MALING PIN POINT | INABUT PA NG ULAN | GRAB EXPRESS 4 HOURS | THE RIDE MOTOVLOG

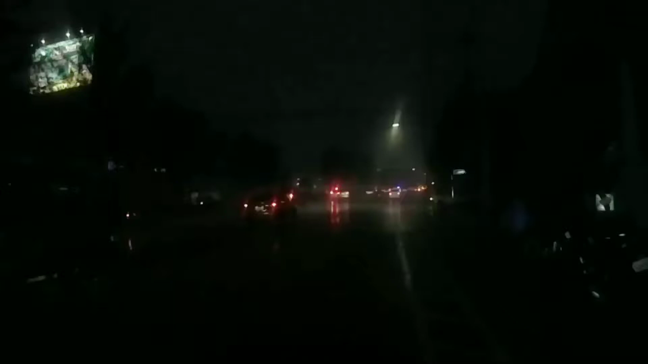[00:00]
Tinabot pa ng ulan Oh no! Buhay Hello! What's up! What's up!
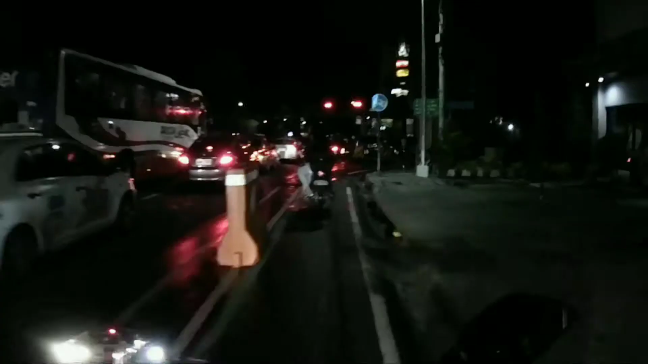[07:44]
Yan nga mga karay Kinabot tayo ng Ano Nang ulan Grabe
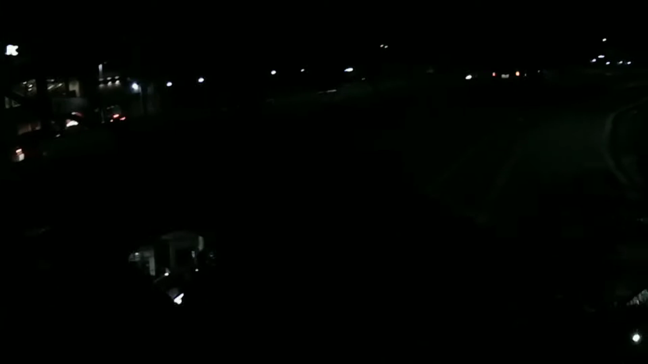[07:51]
Pasambasa ako Patlong drop off Pasan na natin Kasi Malapit na malobot Yung cellphone ko Tapos Yung Yung charger ko Yes Hindi na gumana Charger ng Cellphone holder Pas Nilalamig na ako Grabe Buhay